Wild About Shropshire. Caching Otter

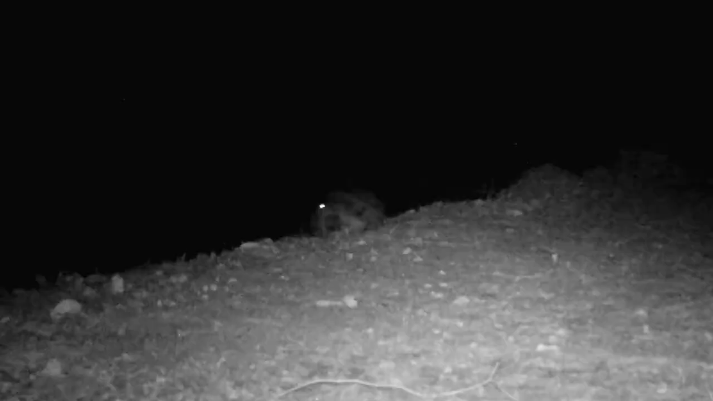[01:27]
and actually proved that it was an otter. The otter had caught two carp,
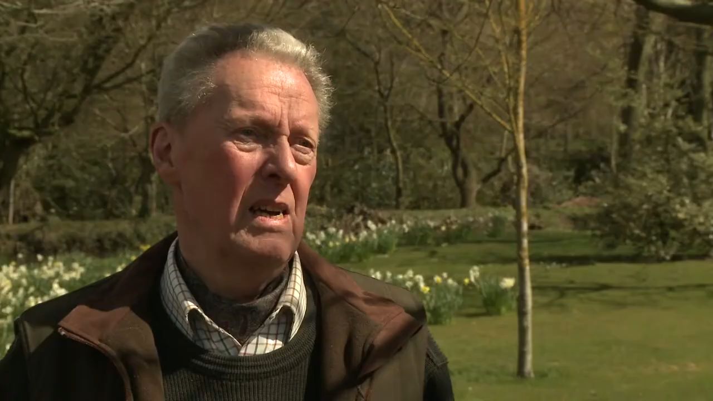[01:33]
bitten them under the throat to immobilise them, and then carried them out of the pond down into a brook at the back and had them facing upstream,
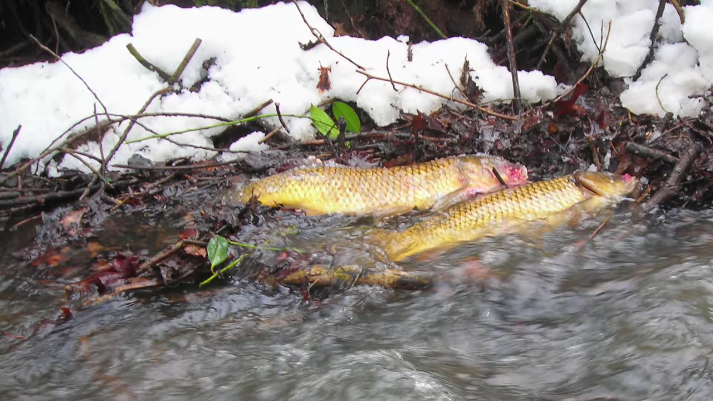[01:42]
stashed away, as it were, for another night. The footage that Ted captured is truly remarkable. An otter caching its catch, in other words, storing it for later.
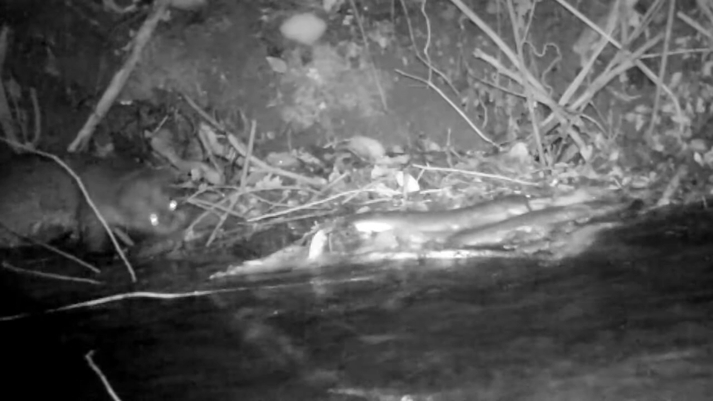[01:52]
That's never been filmed before, but even more extraordinary is that it looks like the fish were kept alive. I took the film to Dr.